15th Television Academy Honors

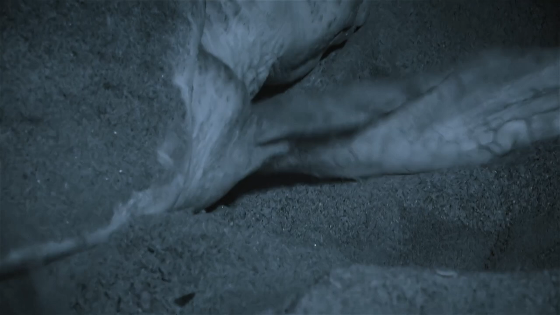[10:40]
this female is able to lay her eggs in peace for the first time in her life.